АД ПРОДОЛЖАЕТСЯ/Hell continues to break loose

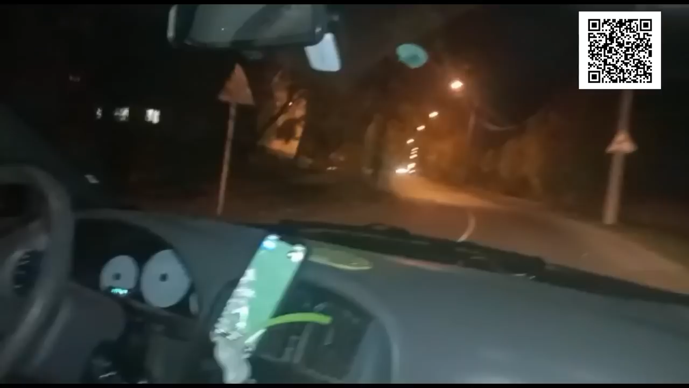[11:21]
Маркова 1. Сейчас будем смотреть, где лежит собака. Где-то здесь, но где конкретно, пока не знаем. Где-то во дворе? Или за домом, я не знаю, где. Сейчас будем искать. Маркова, дом 1 здесь. Вот это где? Где Маркова 1?